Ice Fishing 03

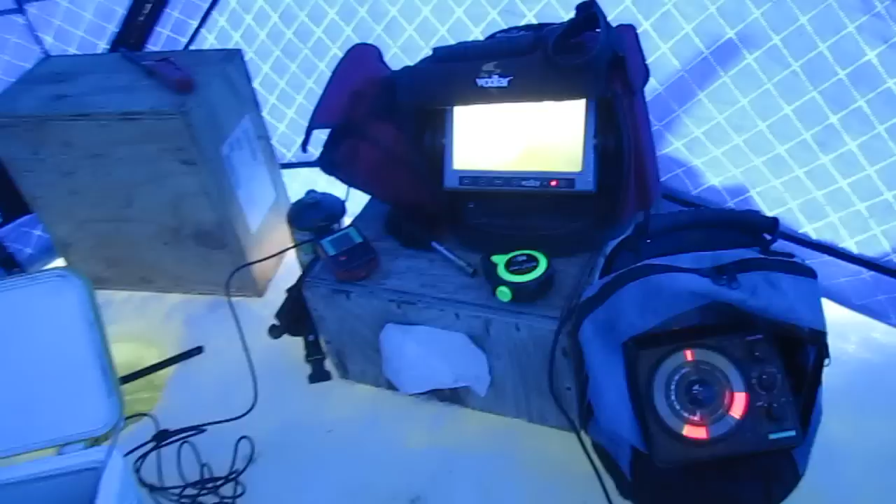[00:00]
all right see that perch? you can barely see him but he's on there